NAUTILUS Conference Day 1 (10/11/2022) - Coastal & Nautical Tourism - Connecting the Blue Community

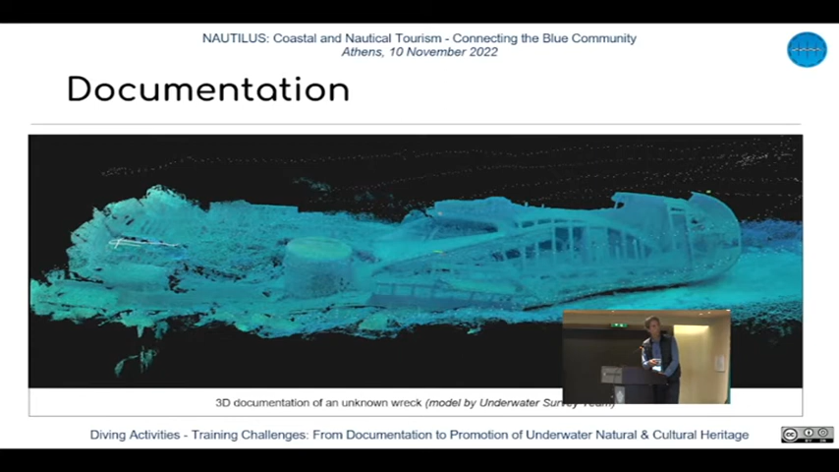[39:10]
And one can see the spots here. It is the track of the diver that took some thousands of photos to produce this 3D model. Next. Okay.